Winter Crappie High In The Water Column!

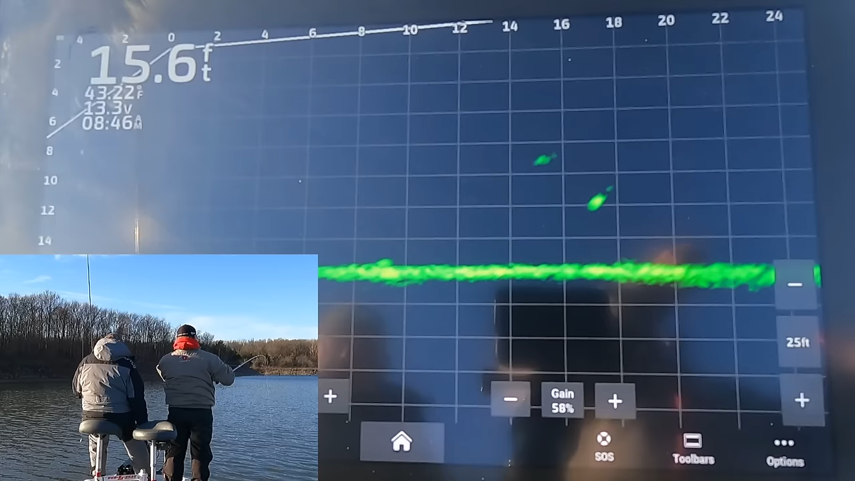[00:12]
On screen: depth 15.6 ft
there you go nice got it there you go that's on a little minnow wasn't it yeah good job
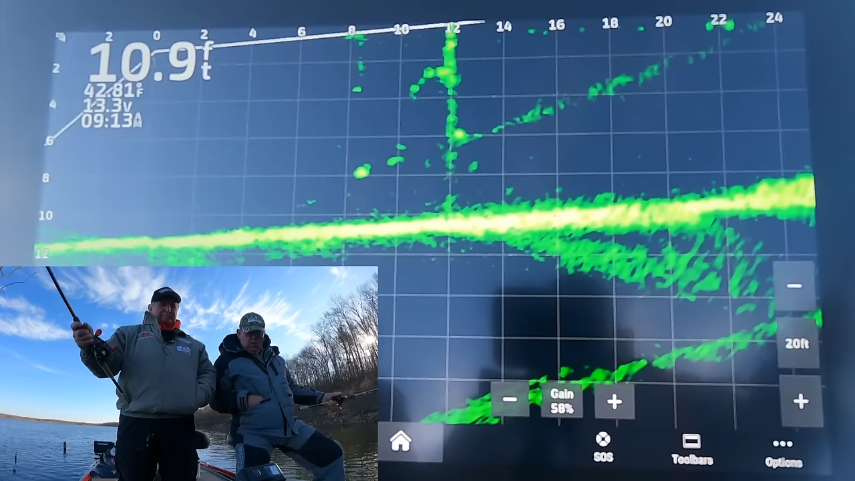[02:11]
On screen: depth 10.9 ft
but they don't act like they want anything to do with it do they well that
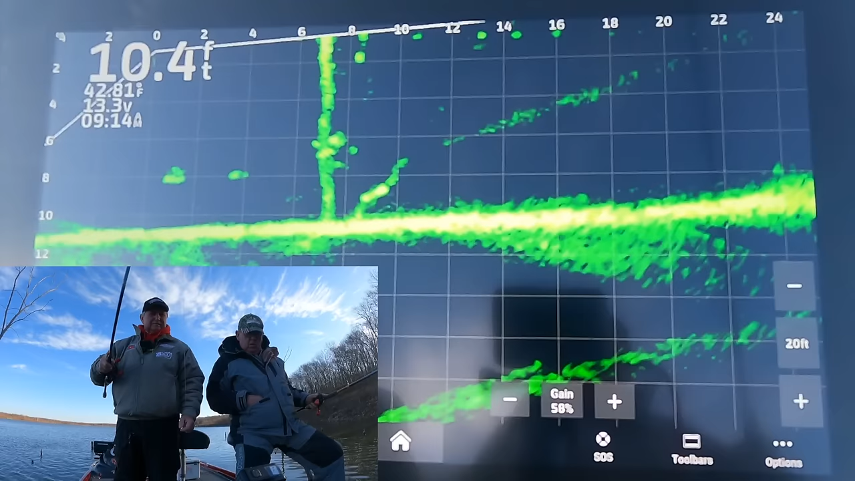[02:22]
looked like a pretty good fish yeah that one did there you go yeah black crappie
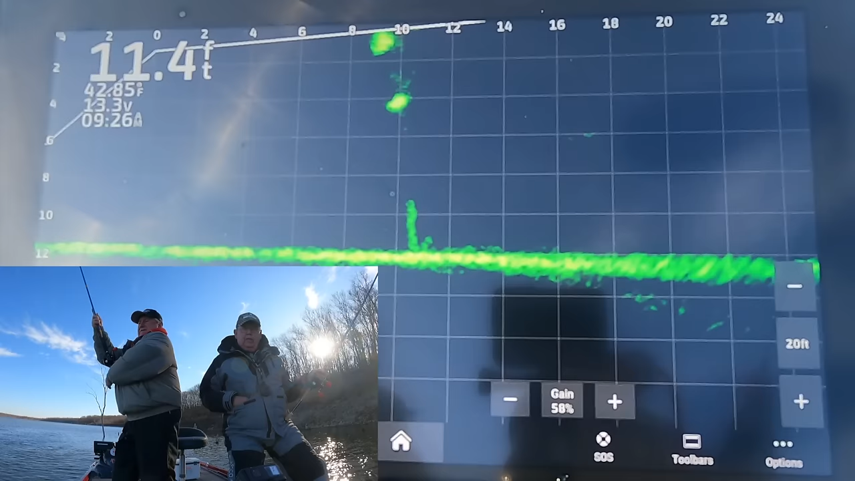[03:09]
On screen: depth 11.4 ft
oh he coming got it yeah that's pretty good fish there oh yeah that's better where's the net that's better where's my net man where's
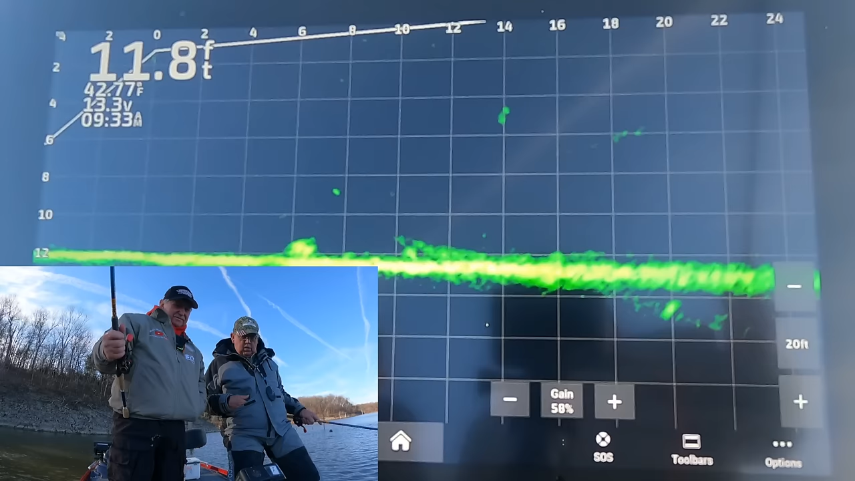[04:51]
On screen: depth 11.8 ft
there you go that's not two fish might be a good fish let me go throw us out there you go come off the bottom and eat it
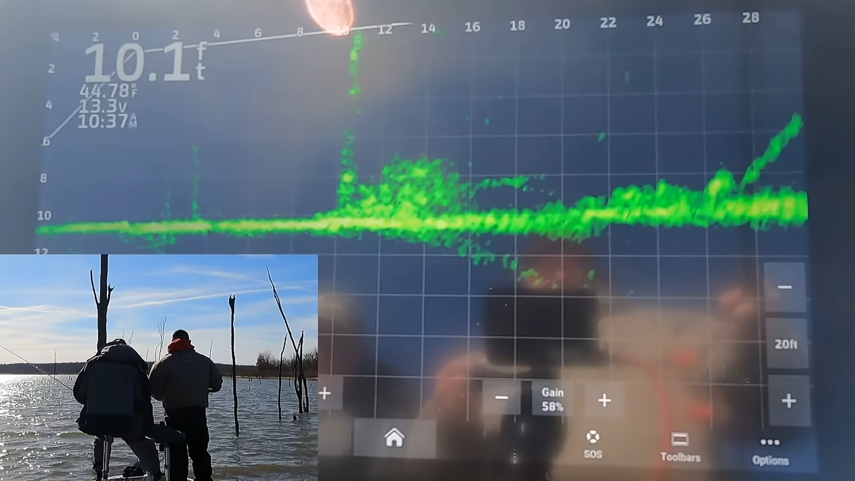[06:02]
On screen: depth 10.1 ft
bottom there he goes there he hit it
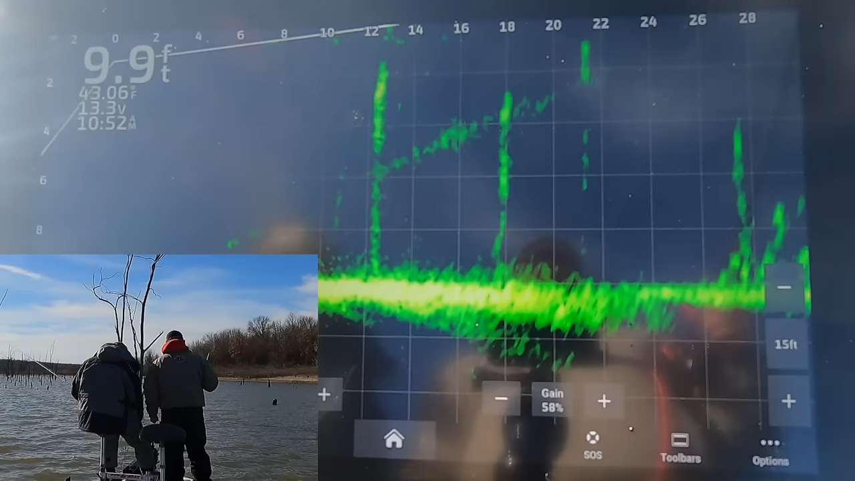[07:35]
On screen: depth 9.9 ft, water 43.06°F
that one up high right there at 16 feet you can't
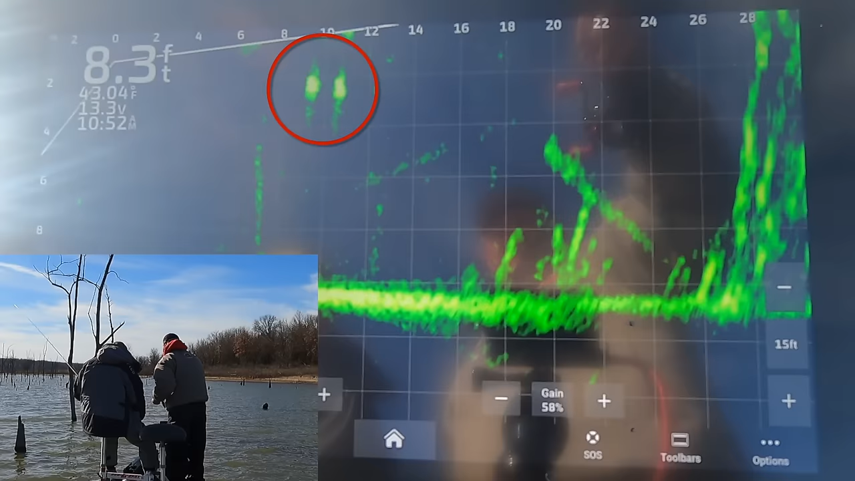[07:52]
On screen: depth 8.3 ft
stay on them no he's right there they're still right close
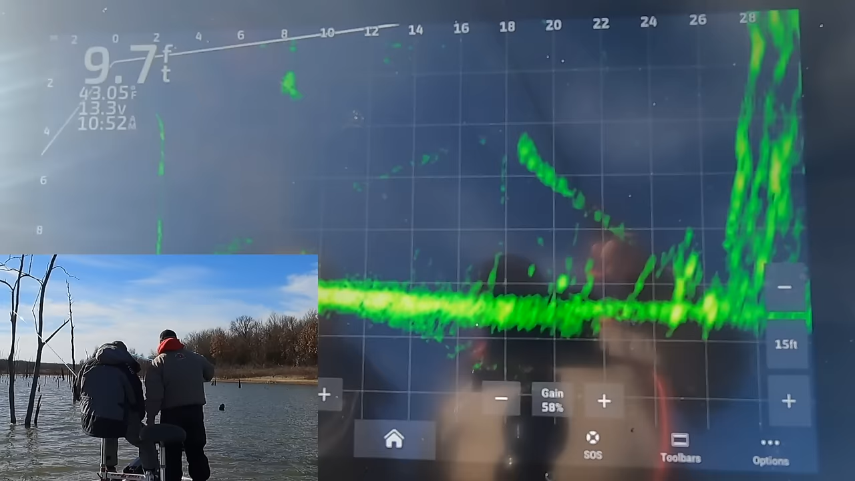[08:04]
On screen: depth 9.7 ft, water 43.05°F
i bet those are white bass i don't know that's why them crappies
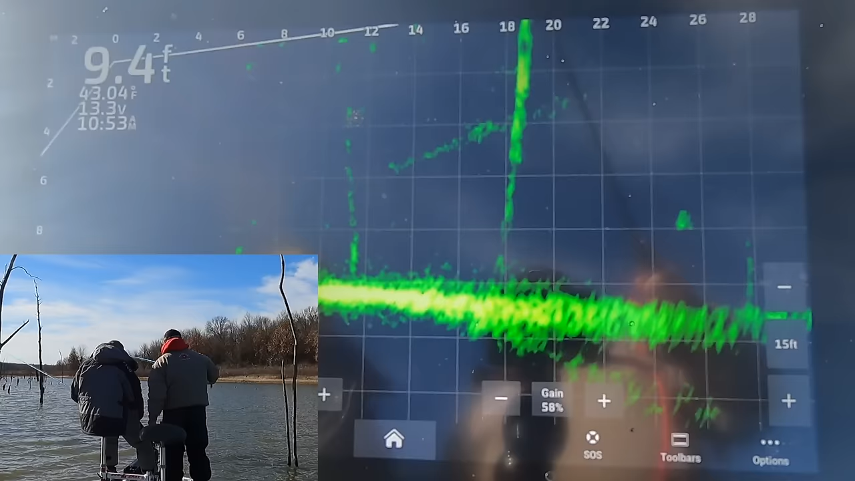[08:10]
On screen: depth 9.4 ft, water 43.04°F
black crappies oh black ones might be jumping around like that yeah
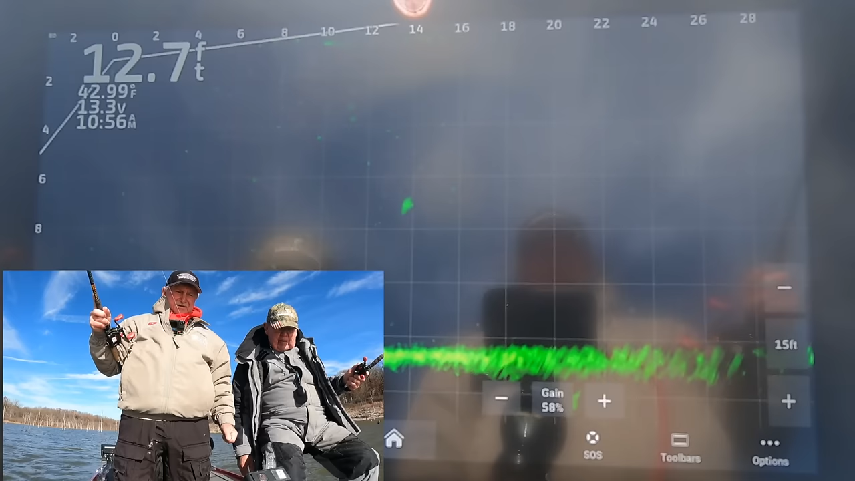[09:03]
On screen: depth 12.7 ft, water 42.99°F
they're down there about eight or seven feet god